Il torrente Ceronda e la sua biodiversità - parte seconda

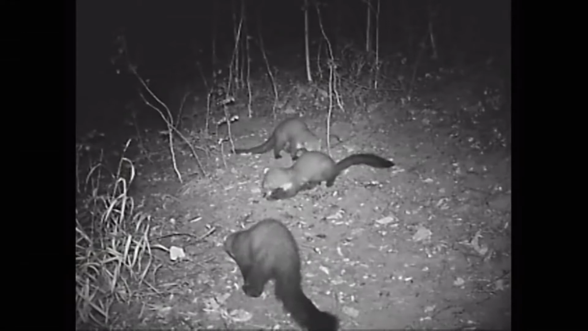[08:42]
Tutte le specie di mammiferi che questo video illustra sono state costrette a diventare molto guardinghe nei confronti dell'uomo, in quanto da millenni soggette alla sua caccia. Pertanto, solo con speciali strumenti e solo di notte, si possono filmare anche alcune specie molto elusive, come le faine e i tassi.
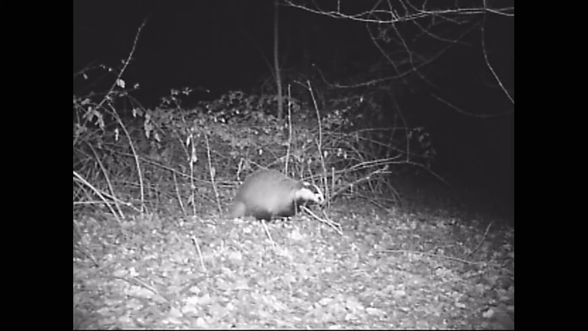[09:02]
Un cinghiale femmina, con i suoi quattro piccoli, nella più profonda oscurità vaga per i boschi, alla ricerca di cibo.
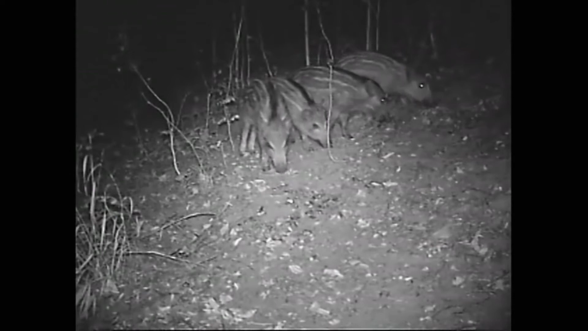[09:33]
La volpe di notte si fa più coraggiosa e si avvicina anche alle case. Il capriolo, invece, essendo una preda,
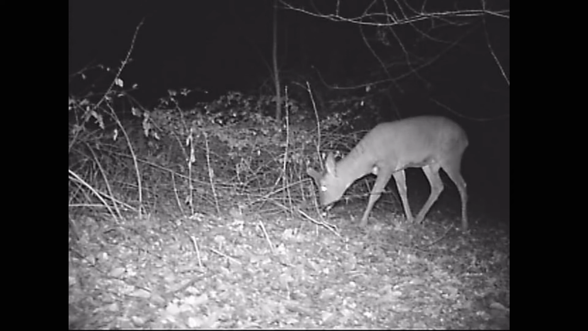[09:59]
rimane sempre guardingo, con tutti i suoi sensi in allerta.